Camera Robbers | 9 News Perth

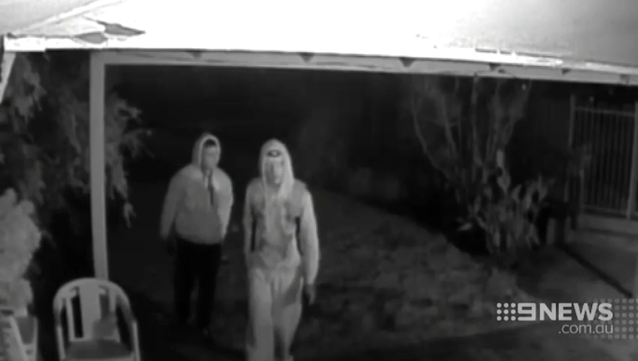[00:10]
The moment the two intruders spot the cameras and realise they're being filmed,
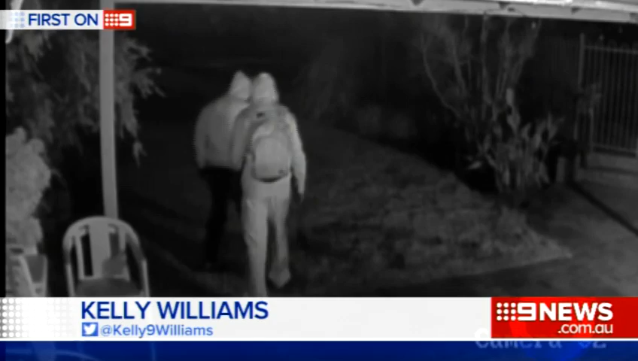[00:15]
the person on the right alerts the other man they both flee. Yeah, it was a bit of a shock.
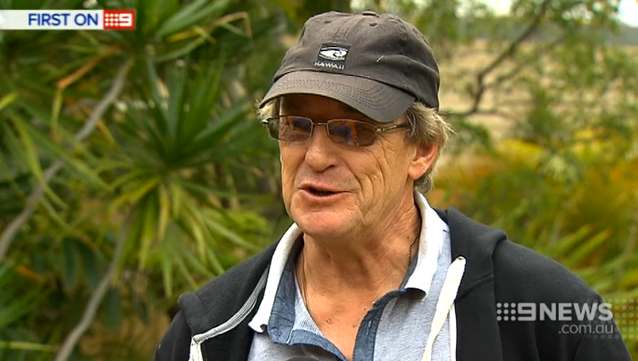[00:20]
The two men, unknown to the homeowner, are caught trespassing in Ron Bower's backyard last Saturday morning.
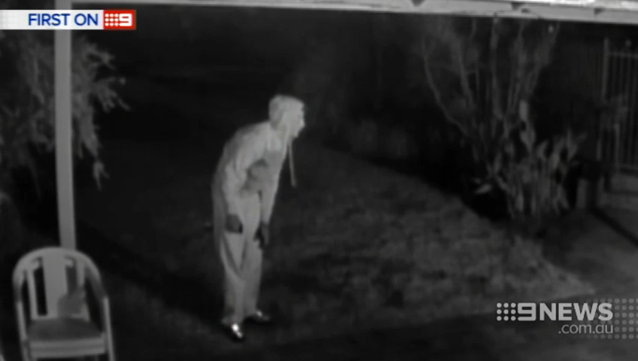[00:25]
These pictures are what the Bower family want the whole of Perth to see. They've taken to Facebook to try to catch the intruders. So they're not as though they're just amateurs or would think they've done it before.
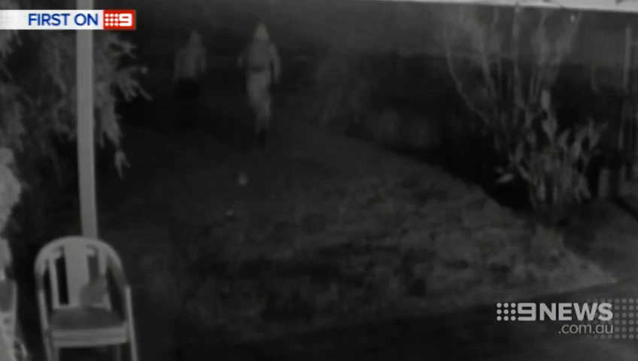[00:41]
This man turns on his helmet torch and appears to look at the gate's padlock.
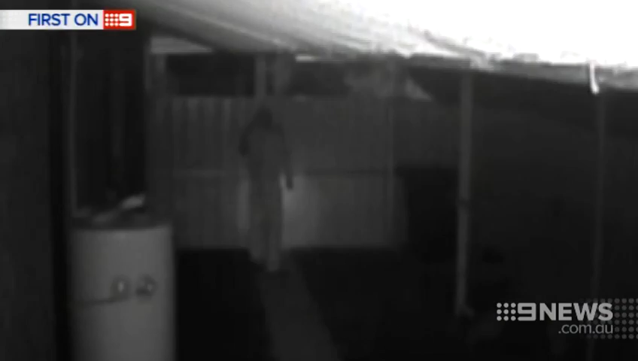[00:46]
One appears to be carrying bolt cutters. My daughter's here at home and I guess hopefully they're only here to steal things but you just never know.